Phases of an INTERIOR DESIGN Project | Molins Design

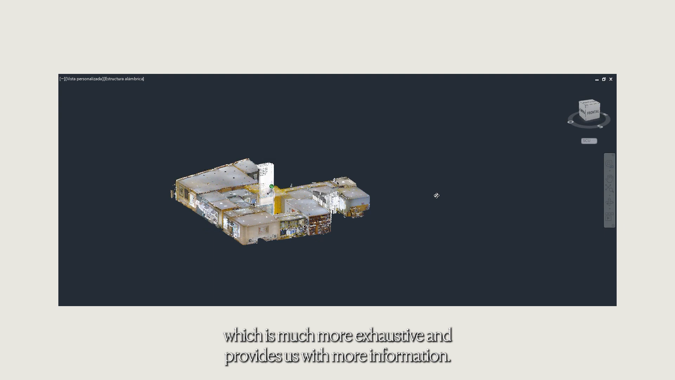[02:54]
En función de la complejidad de los espacios, es muchísimo más interesante y nos da muchísima más información.